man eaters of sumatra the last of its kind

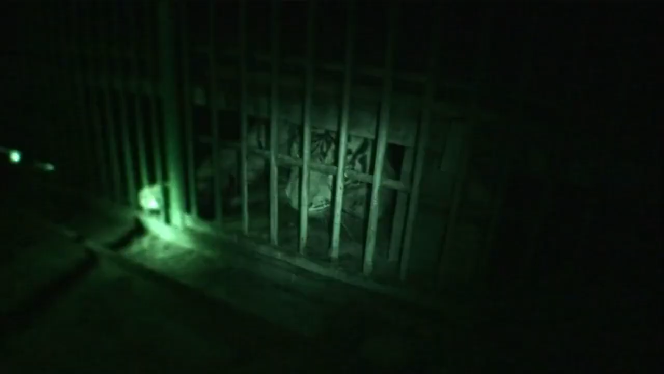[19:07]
another tiger is captured by forest rangers a large
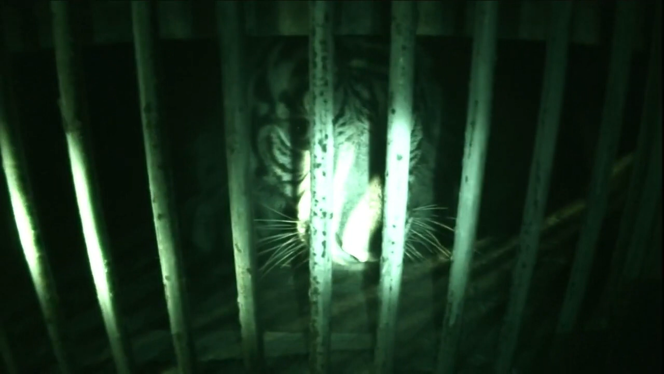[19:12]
male accused of killing livestock has been caught with a baited trap the team named the tiger susser
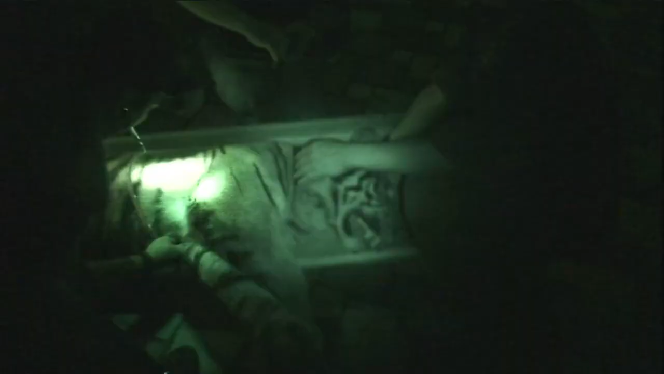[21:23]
temps on it really the zoological society of london conducts routine tests on sasa to
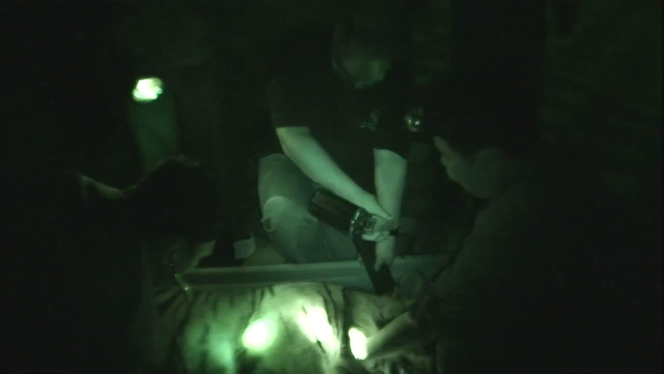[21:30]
gauge his health and they fit him with a gps tracking collar this way they can learn about tiger movements if they're too close to human populations tom can try to intervene